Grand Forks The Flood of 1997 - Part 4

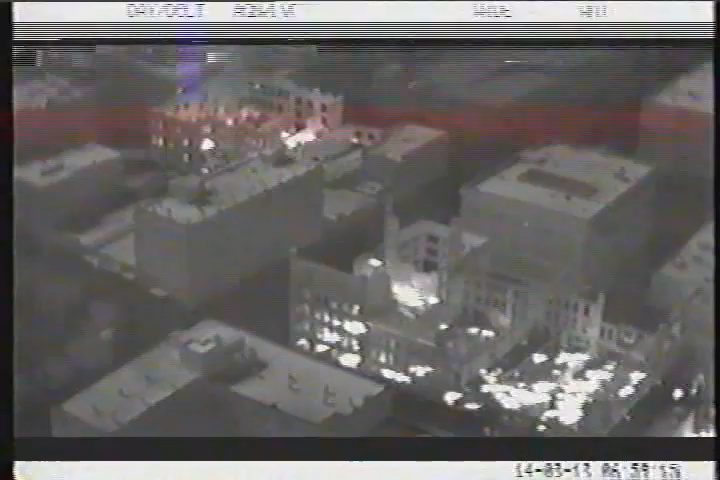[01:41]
The thermal camera reacts not to light, but to heat. The white spots show what's burning beneath the debris. There's a hot spot in that corner yet. With Dobish directing, the other pilots take aim on those hidden fires.